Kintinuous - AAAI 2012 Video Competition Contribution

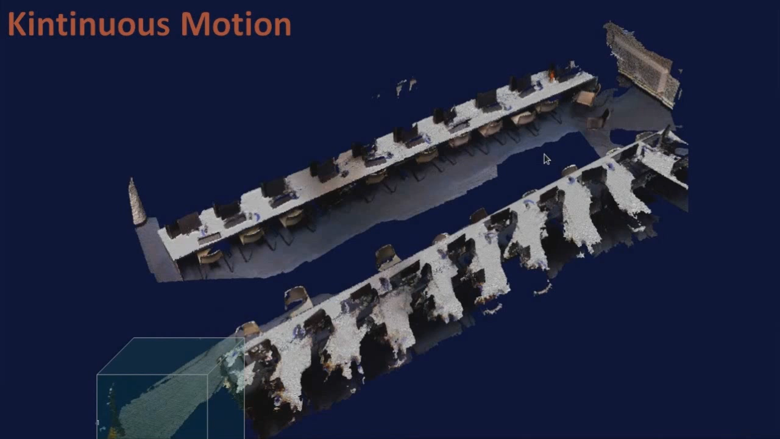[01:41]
moving the origin of the space relative to the volume. This approach dramatically reduces the load on the GPU and allows real-time operation.
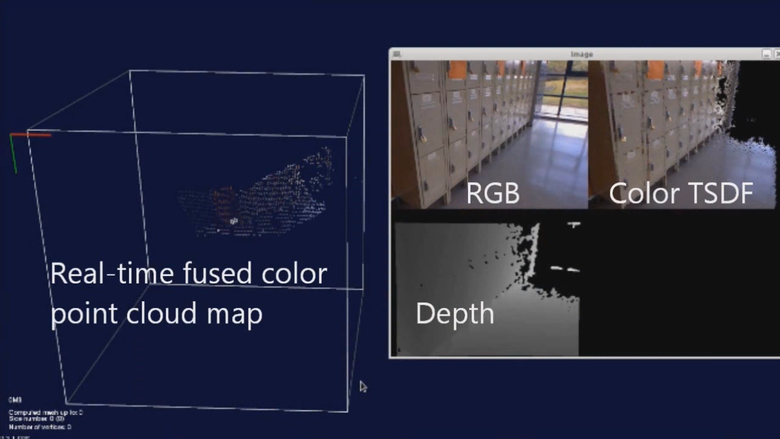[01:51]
In this sequence we show a number of visualizations of the technique and operation. In the sub-window we see the original colour image and the depth map captured from the camera.
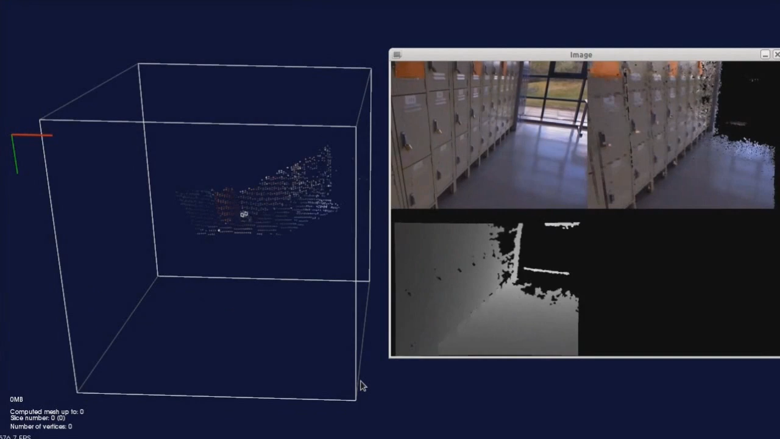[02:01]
To the right of the colour image we see the output of Kinect Fusion, rendering the scene that corresponds to the current view.
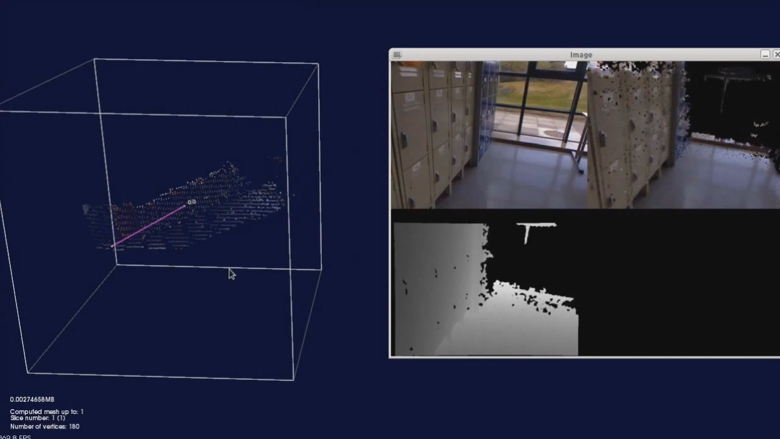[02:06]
The cube to the left of the images represents the current location of the Kinect Fusion volume in space,
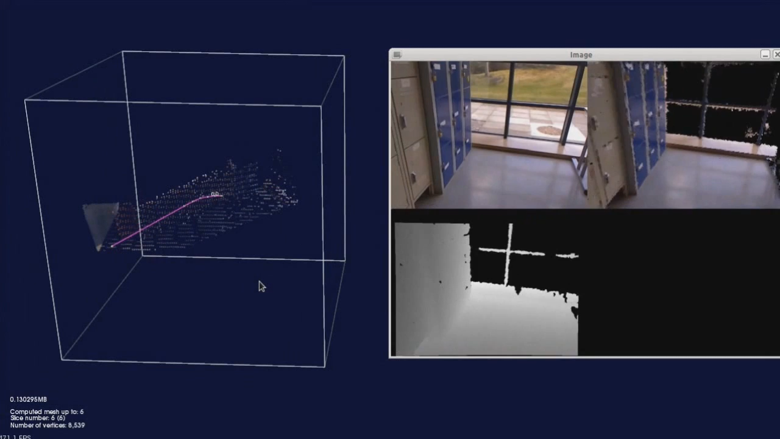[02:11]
where we can see the motion of the cube as the camera moves.
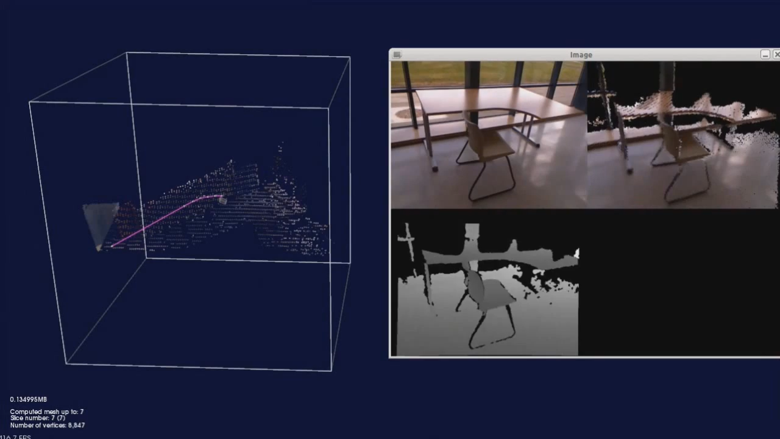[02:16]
In order to build a complete model of the environment, each time the volume is moved we extract a point cloud of the surfaces in the region that is leaving the volume.
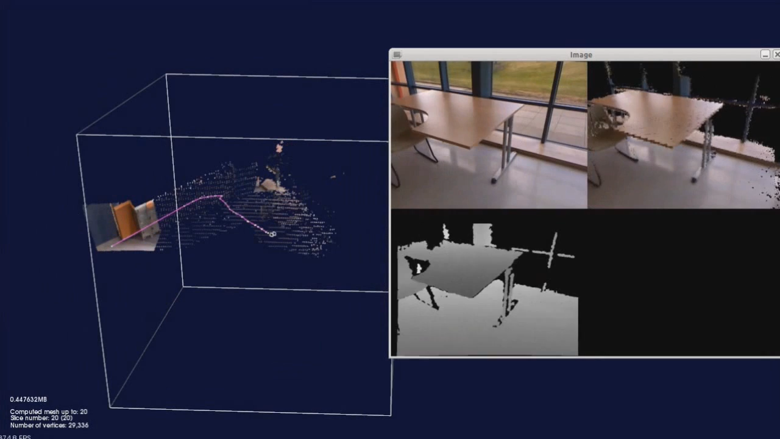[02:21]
We refer to these point clouds as cloud slices.
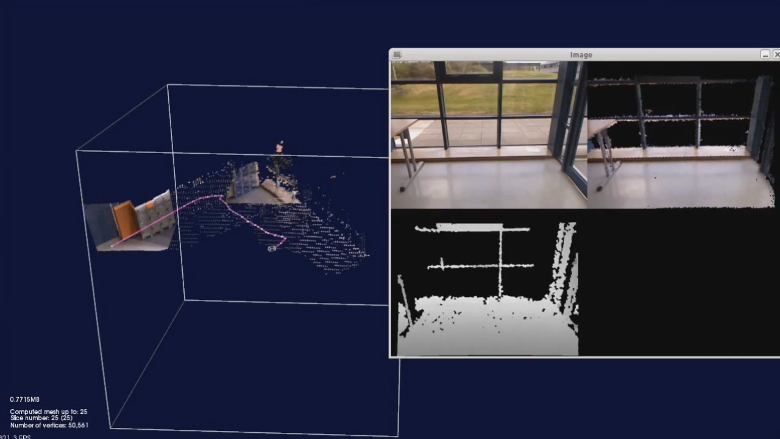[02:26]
Each cloud slice is read off the GPU into system memory,
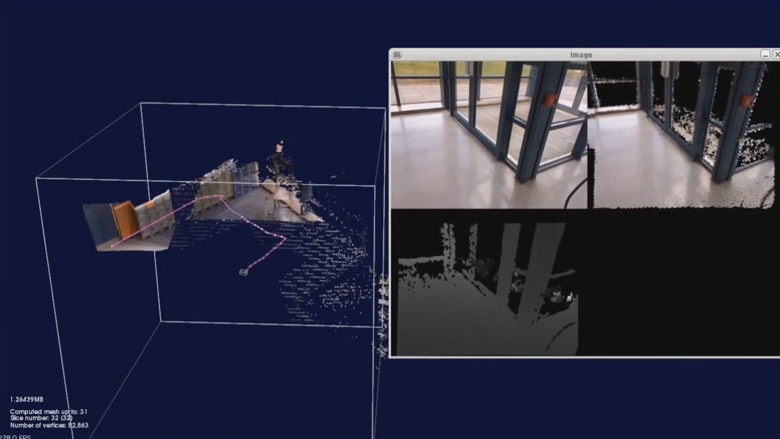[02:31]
where a separate thread of execution incrementally constructs a triangular mesh representation of the environment.
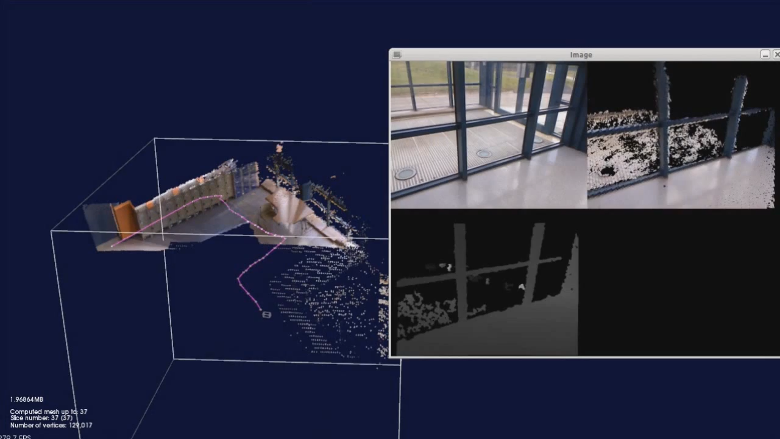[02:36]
This occurs concurrently and does not affect the Kinect Fusion processing.
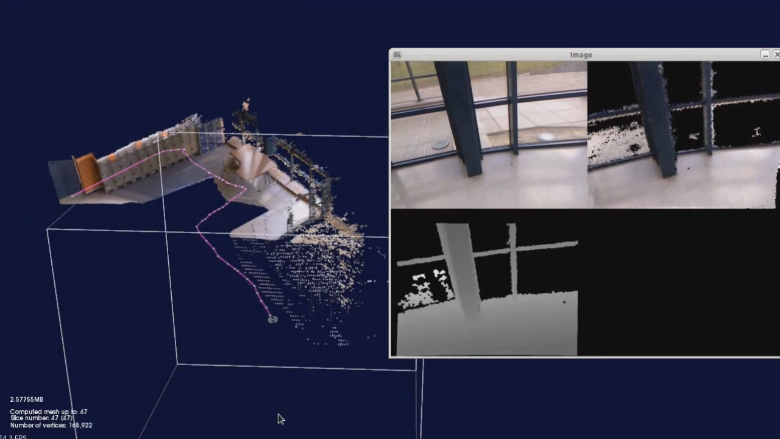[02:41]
Adding colour to the cloud slices requires a different approach to Kinect Fusion. Since the points in the cloud slice may not appear in the current frame, direct texture mapping is not possible.
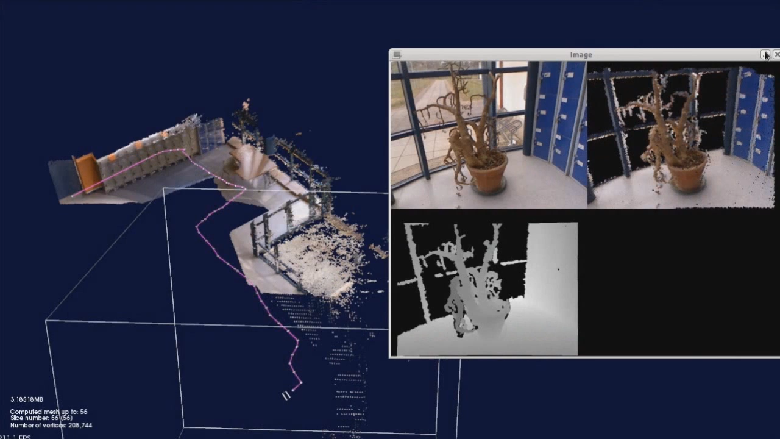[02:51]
Instead, we augment the volumetric model to fuse the colour information in parallel to the depth fusion. Now, when a cloud slice is extracted, the colour has been computed a priori.
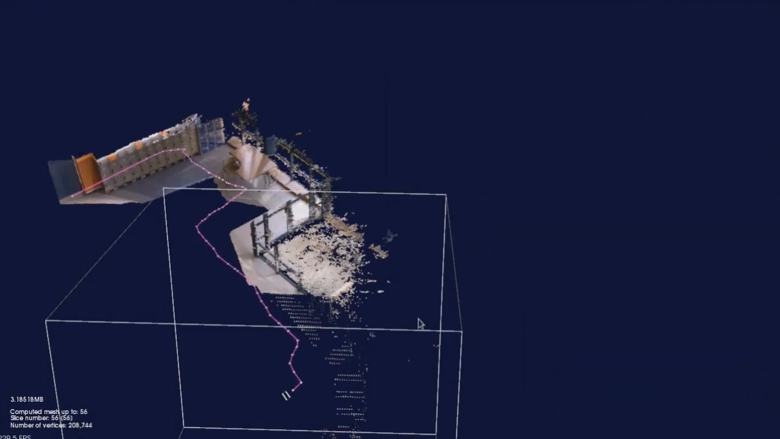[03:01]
Here we see the final point cloud with each cloud slice stitched into the global representation.
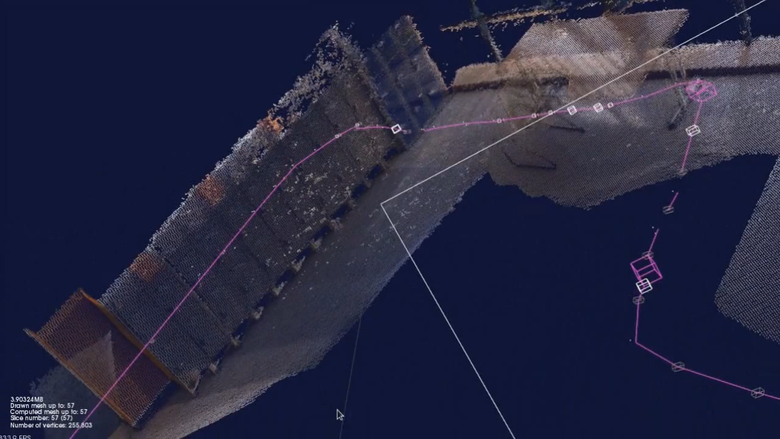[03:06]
As we zoom in, the density of points is clearly visible.
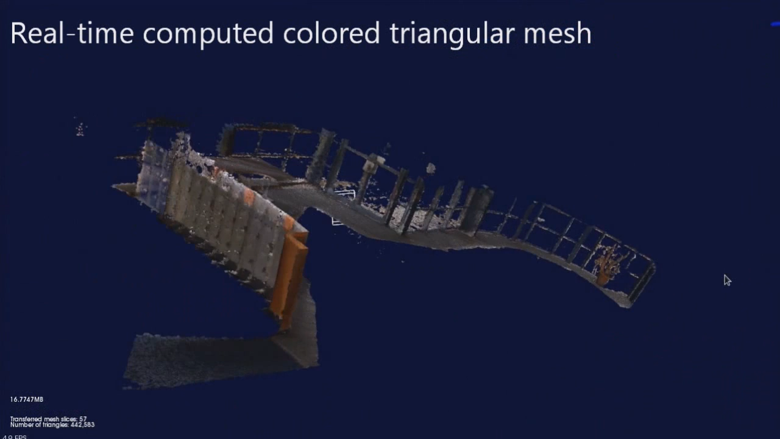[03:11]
In total, the model consists of almost 256,000 points distributed across 57 cloud slices.
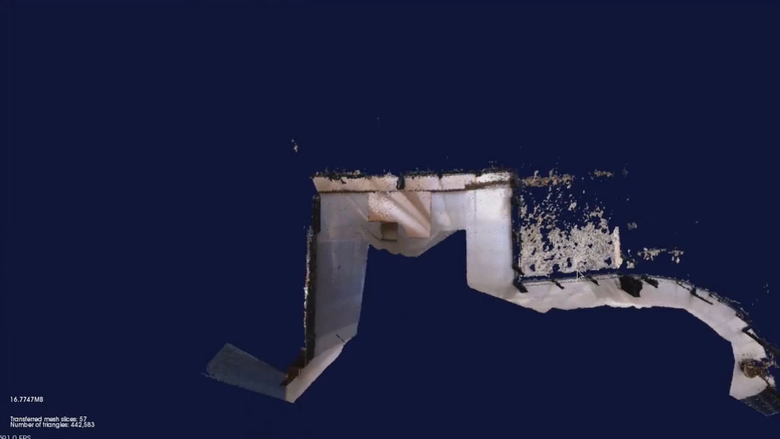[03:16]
The corresponding mesh model encodes the topology between points.
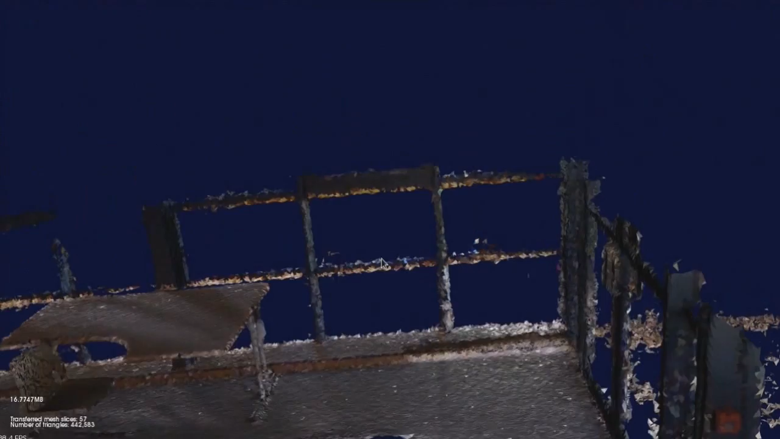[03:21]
For example, all points in the table top are part of the same surface.
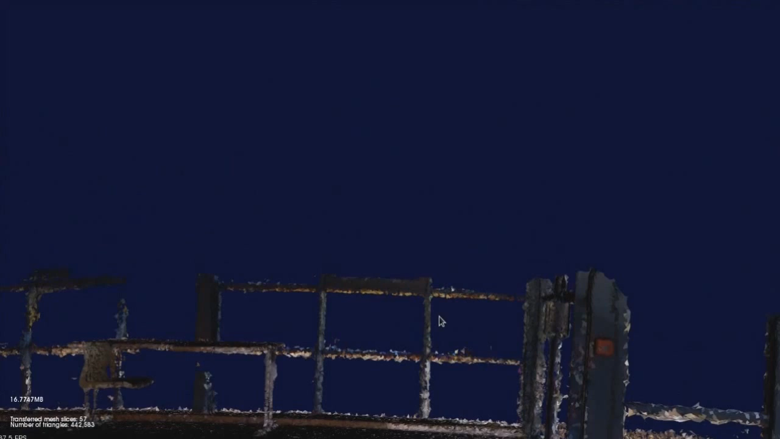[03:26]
This representation has many advantages, including the fact that it preserves occlusion relationships between objects in the scene.
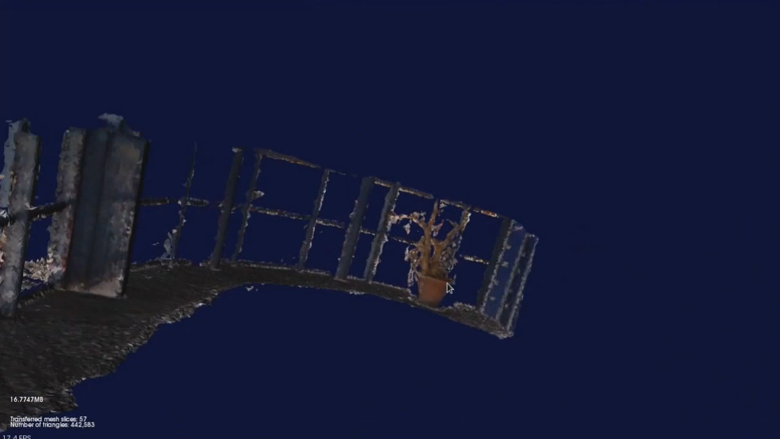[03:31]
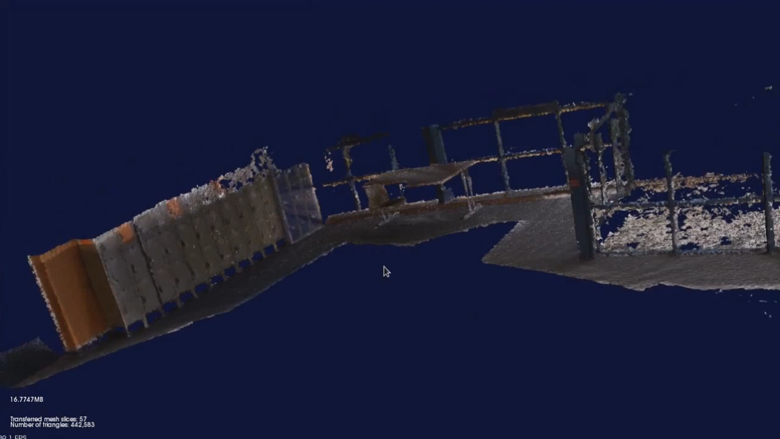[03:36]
RGBD cameras typically only operate indoors. However, in this sequence we see how they can be used outdoors during night time.
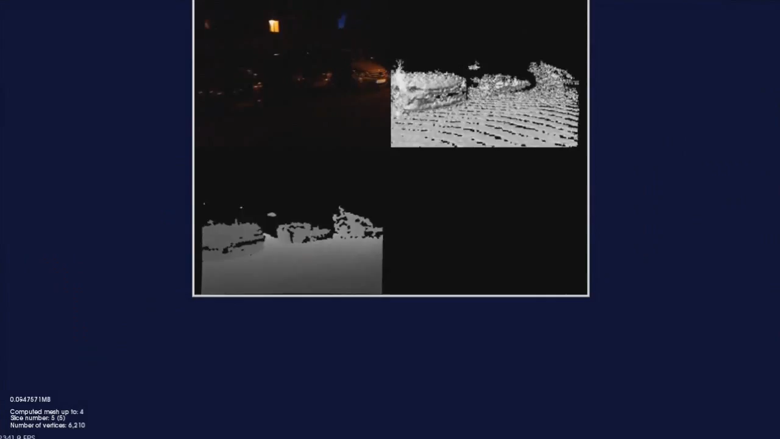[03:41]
The sequence was captured from the passenger window of a car over an extended distance in a suburban housing estate.
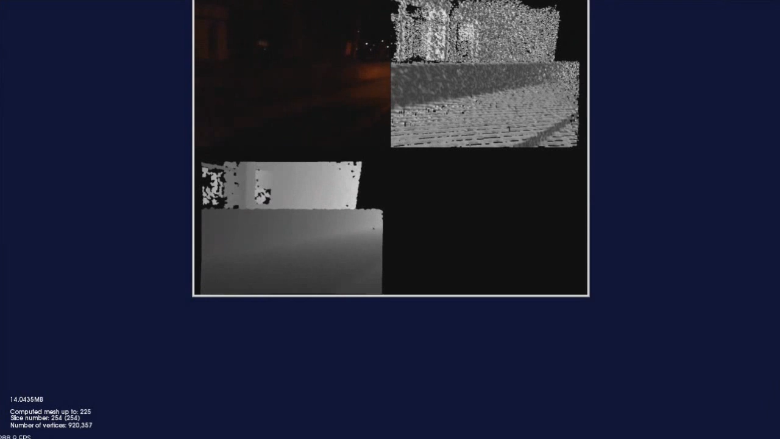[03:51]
Although difficult to see in the colour frame, objects such as cars and driveways are immediately apparent in the Kinect Fusion and continuous views.
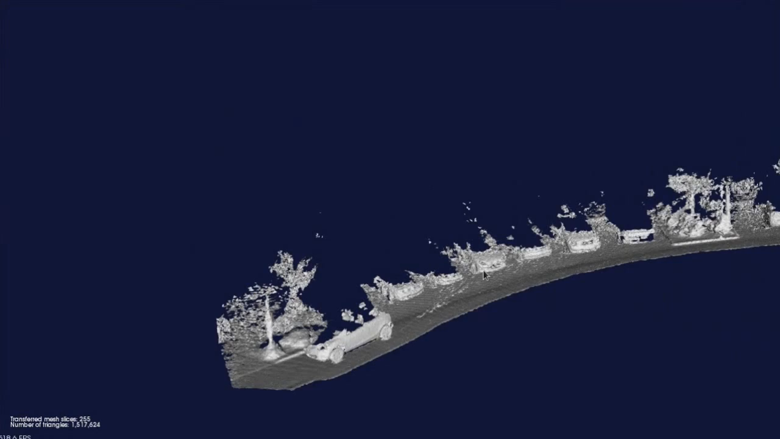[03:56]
Note that since colour images are so dark in this sequence, we only render the geometry in the final model.
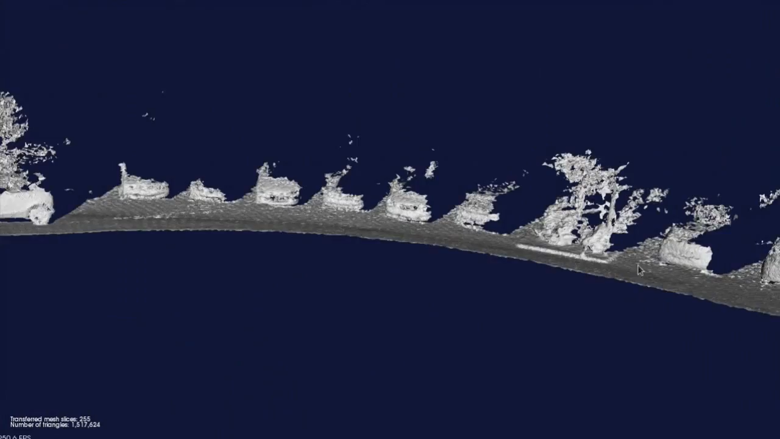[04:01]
To give a sense of the scale of the final model, here we start with a zoomed in view of a car, and then zoom out to include the complete mesh.
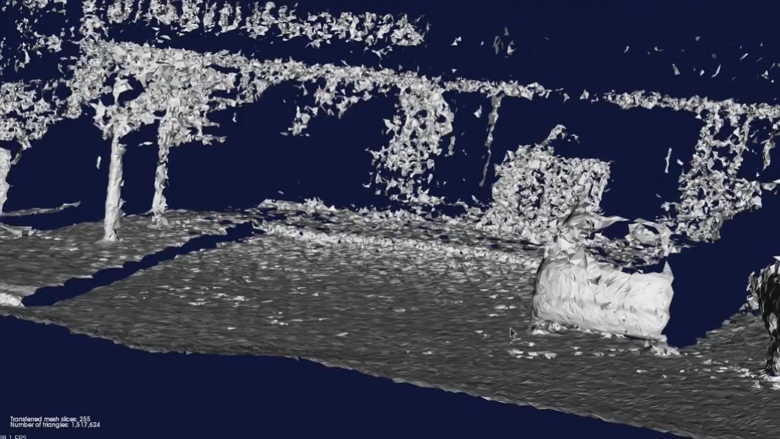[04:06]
In our final demonstration, we show how continuous can be used to build a 3D colour mesh model of a complete apartment.
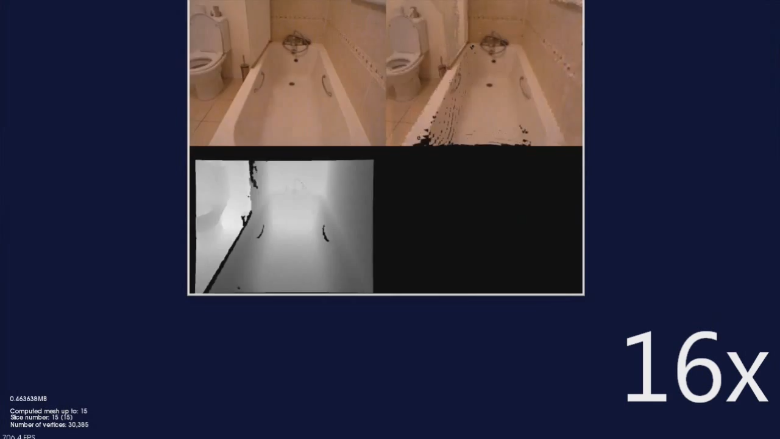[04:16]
The sequence is captured using a handheld Kinect with full 6 degree of freedom motion.
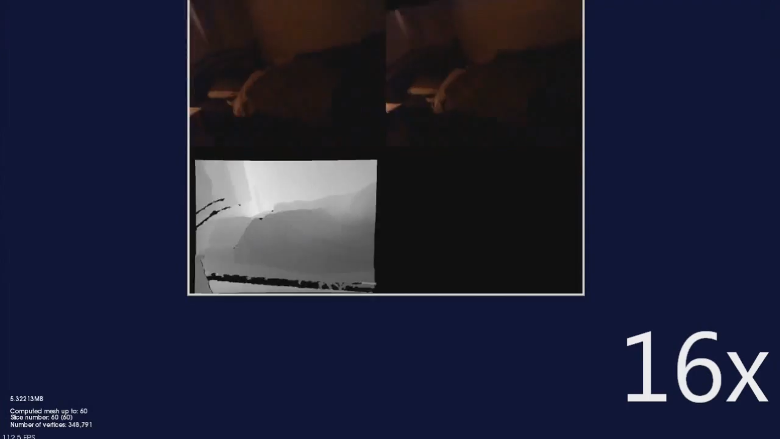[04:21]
As can be seen, this includes moving between multiple rooms and descending a staircase. The final point cloud contains 1.4 million individually
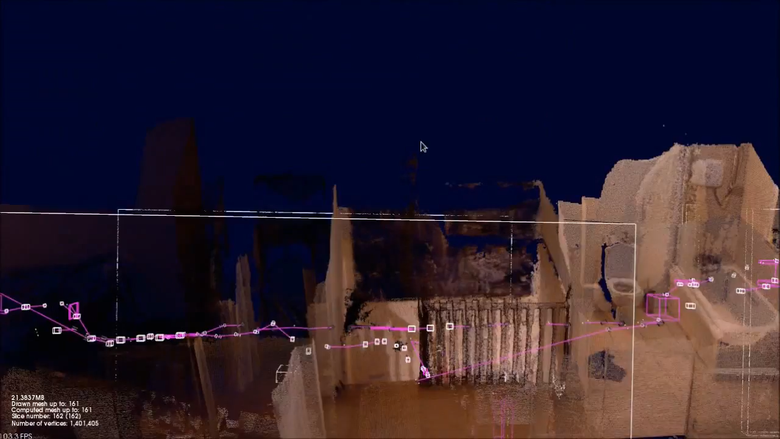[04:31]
coloured points across 162 cloud slices,